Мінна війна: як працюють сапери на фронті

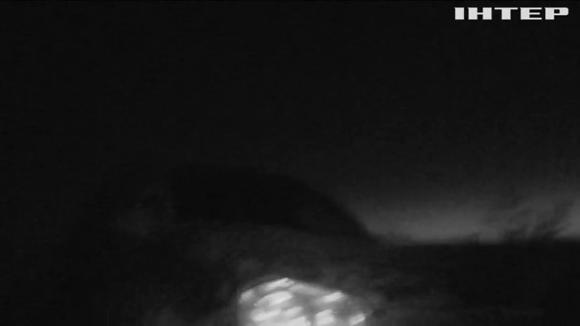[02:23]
Вже сутінки, але водій не вмикає фари. Бо не тут гарантія обстрілу. Так і їдемо. Голову в вікно, ти дивишся, ти так їдеш. А фари не можна?
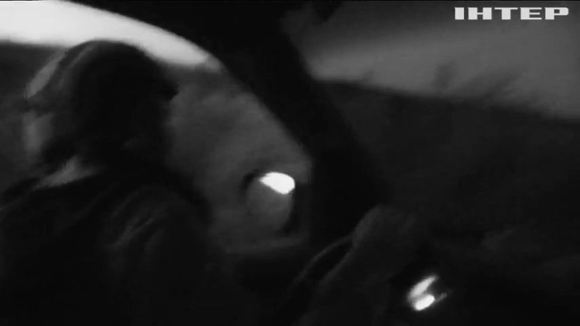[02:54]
У повній тембряві ми вчимо по зарослій ґрунтовці, що веде крізь змінні поля.
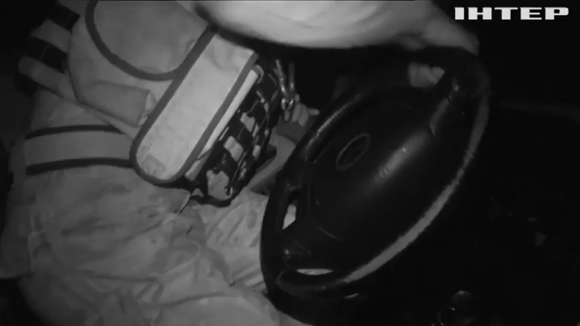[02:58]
З'їжджати у бік смертельно небезпечно. А вже за кілька хвилин машина в'їжджає у якусь вирву.
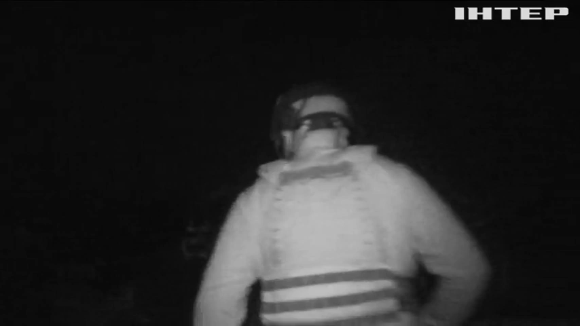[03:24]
Потім тільки пішки вже до точки мінування. Обережно використовуємо інфрачервоне світло, оскільки російські солдати можуть нас помітити.
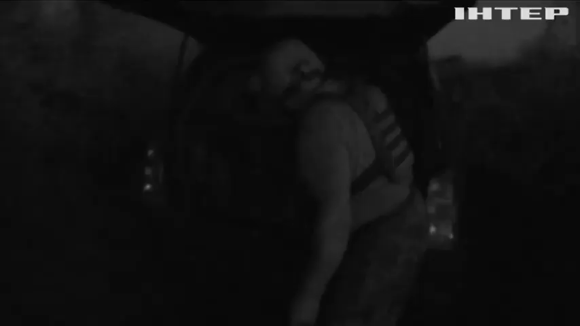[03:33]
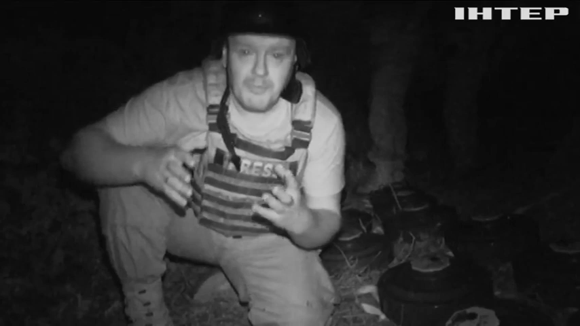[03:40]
Попри те, що наша камера зараз працює в інфрачервоному режимі, але тим не менш її в прилади можуть росіяни побачити. Тому працюємо дуже акуратно, ми не знімаємо всю роботу саперів, щоб не засвітити їх, буквально не засвітити і користуємося ландшафтом.
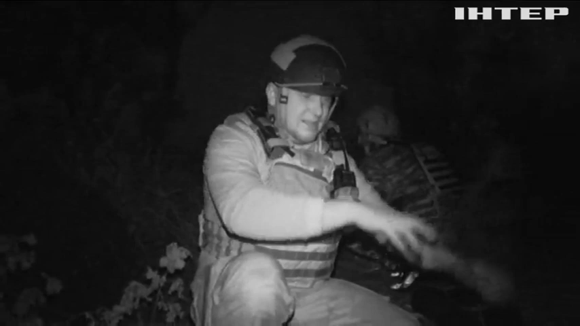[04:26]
З цієї посадки і з тієї. Тобто один до одного йдуть на зустріч.
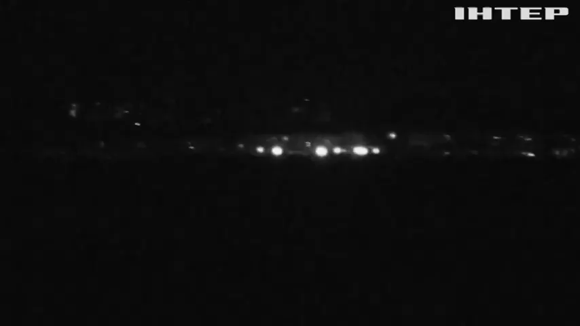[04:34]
На горизонті огні окупованої Горлівки. Нас інструктують, що робити у разі появи ворожого безпілотника.
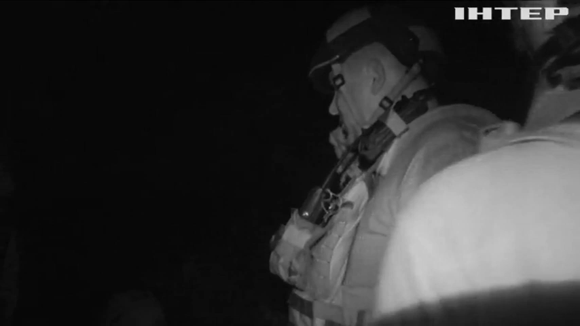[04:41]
Що ми чуємо дрон, дається команда «Пташка в небі» і одразу лягається на місці, тобто ніхто не бігає. Саперів під час роботи обов'язково страхують сусідні підрозділи.
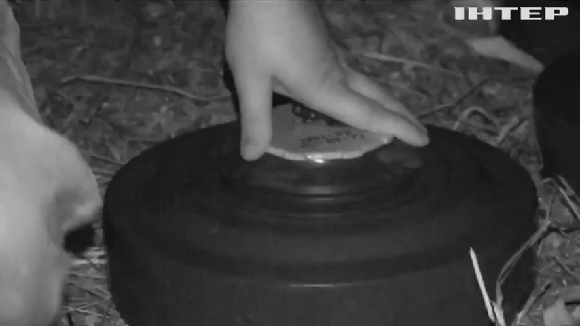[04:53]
Є люди, які спостерігають, тобто вони спостерігають, як за небом, там пташка. Не літала. Є люди, які підносять ці міни. Ну і є люди, які працюють вже безпосередньо з міном. Сапери працюють до ранку. Цього разу все проходить добре.